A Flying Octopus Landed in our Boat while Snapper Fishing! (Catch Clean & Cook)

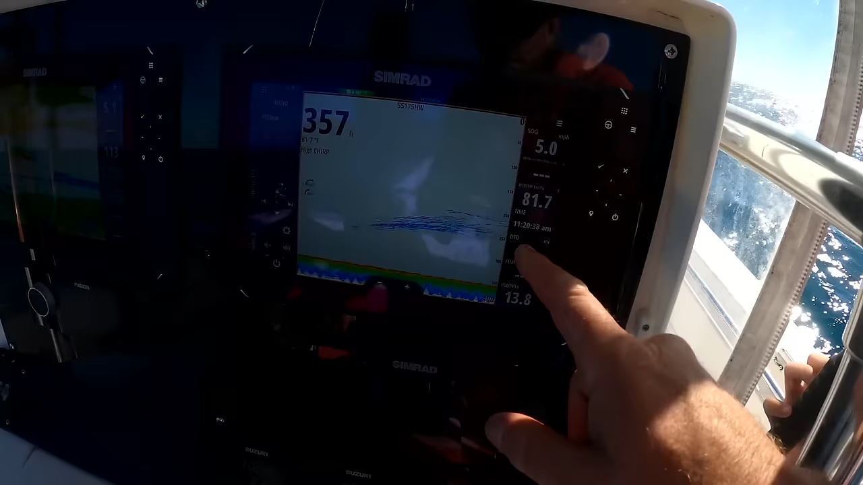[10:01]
So this is Push Button Hill. You can see all the boats there. We're just fishing.
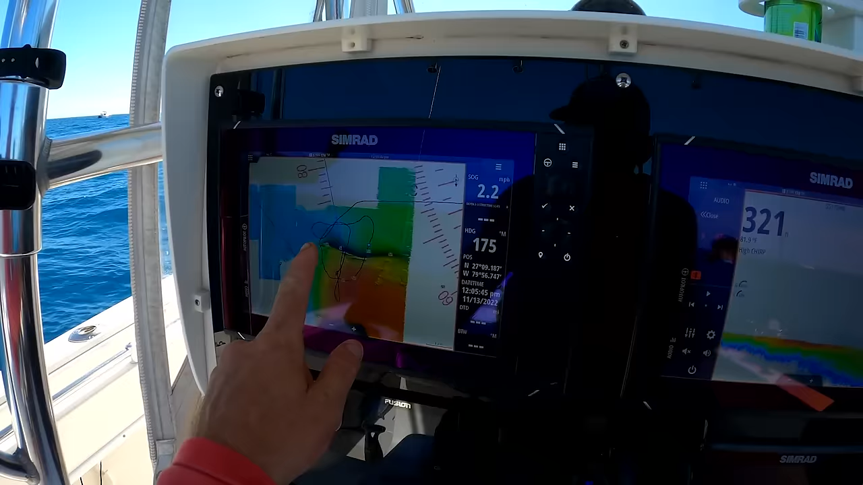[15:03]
So we just pulled back up. You can see because of Seymour maps, we just came over the hump.
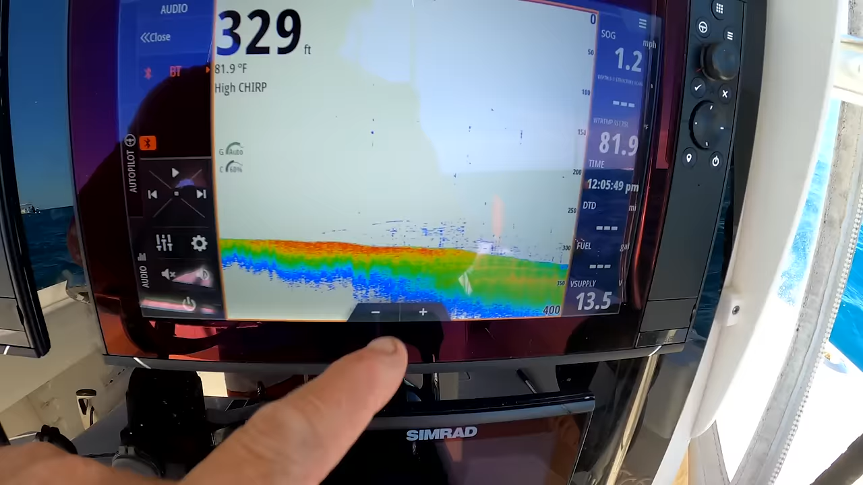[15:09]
On screen: depth 329 ft, water 81.9°F
Look at all the fish. All right, whenever y'all are ready, drop it down. I'm gonna make them use the electric, but manually.
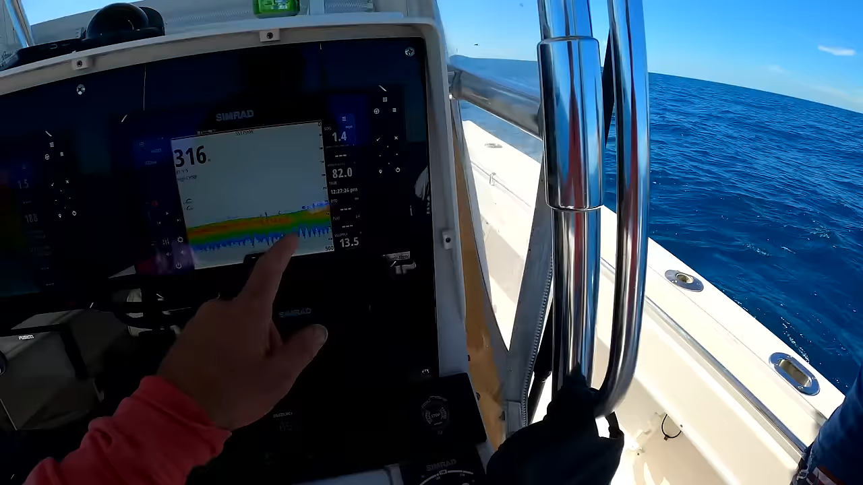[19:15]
Oh, look at that. Lots of fishies. As soon as it hits, click it up.
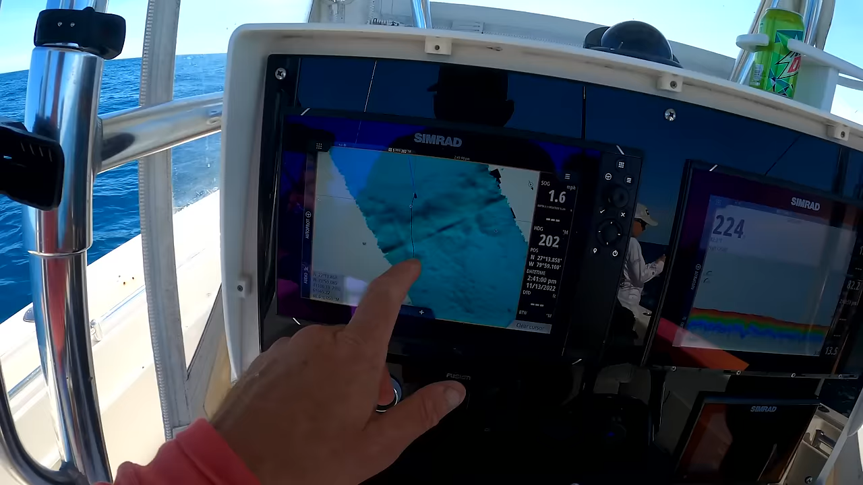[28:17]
So we just slid right over this ridge and we're down in the bottom right now. Not marking much fish, but we're gonna see what we can catch.